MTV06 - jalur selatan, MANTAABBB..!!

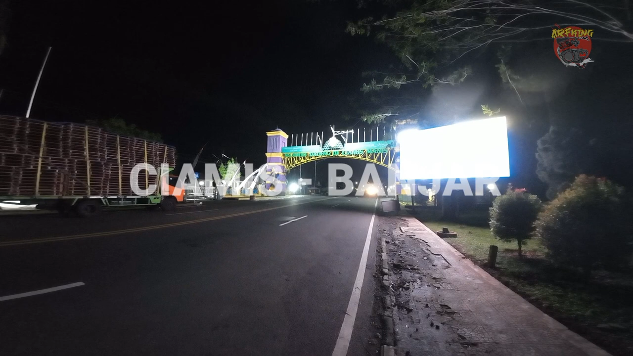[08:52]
Selamat datang di Ciamis. Sebenarnya bukan Ciamis ya. Sono Ciamis.
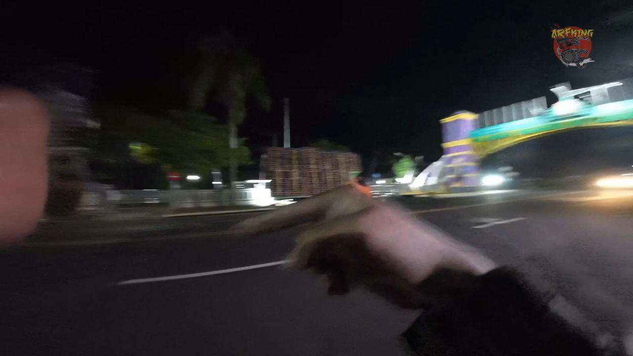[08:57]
Sini Banjar, sama Banjar nih. Jadi kita dari arah Ciamis ke Banjar.
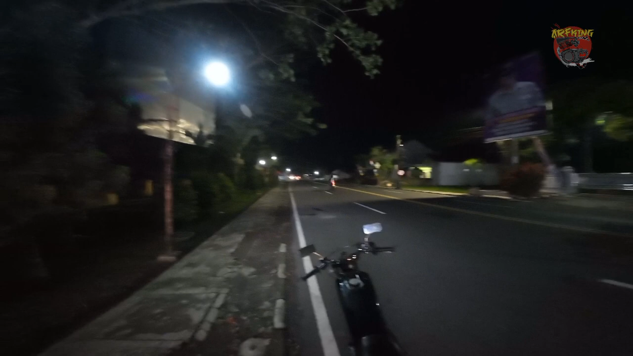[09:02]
Kalau nggak salah sih gitu. Tadi gue abis nanya-nanya gitu.
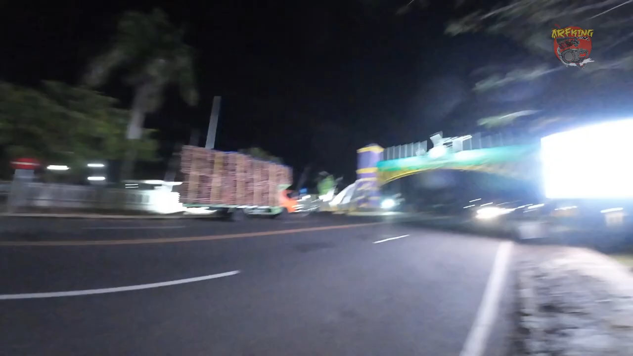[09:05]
Oke men, kita gaspol lagi. Dan sekarang gue udah nyampe Banjar teman-teman.
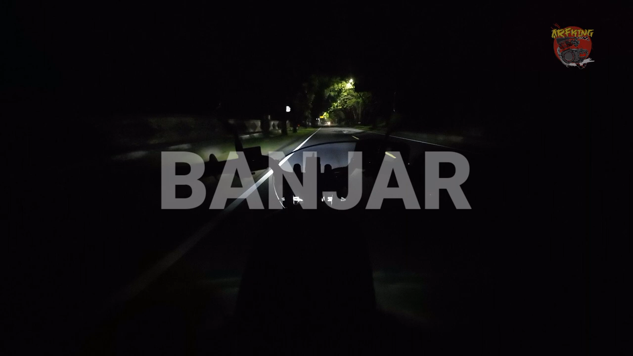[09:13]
Dan di Banjar ini jalannya tuh ya lebih lebar, lebih luas daripada kota-kota sebelumnya dan juga ini jalannya relatif lebih halus ya teman-teman ya.
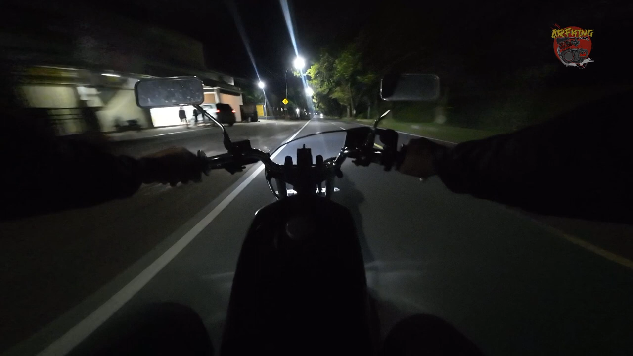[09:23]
Yang sebelumnya tuh udah halus, cuma di sini menurut gue lebih halus lagi, lebih lebar lagi teman-teman. Dan udah nggak ada jalur kelok-kelok kayak di Purwakarta atau di Garut teman-teman. Jadi ya mirip-mirip kayak Pantura lah, cuma di sini lebih dingin dan lebih halus.
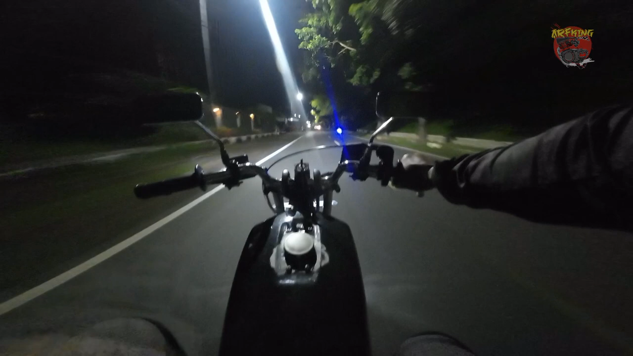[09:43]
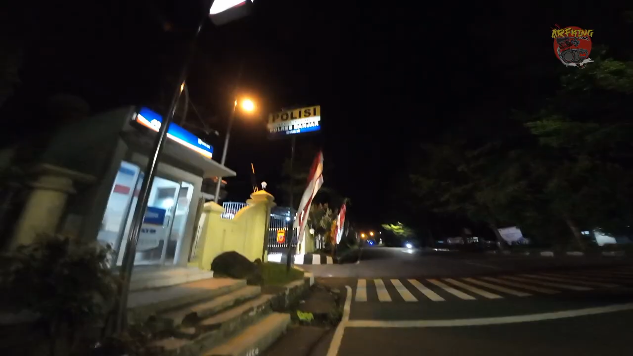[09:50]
Polres Banjar.
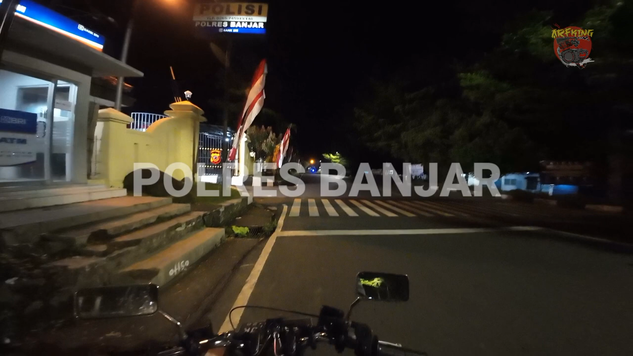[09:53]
Jam berapa ini ya? Udah malam nih, jam 10-an nih. Jalan di Banjar ini mirip kayak di apa ya? Tasik, teman-teman. Cuma
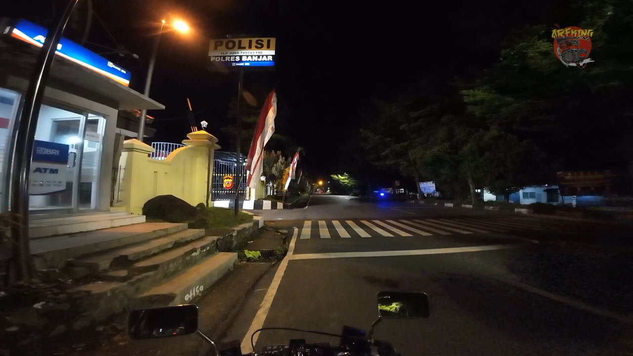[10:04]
dia ini jalannya lebar ya, jalannya di kota tapi lebar, jadi enak banget teman-teman jalan di Banjar nih, kayak gitu ya. Lanjut lagi teman-teman, kita gas lagi.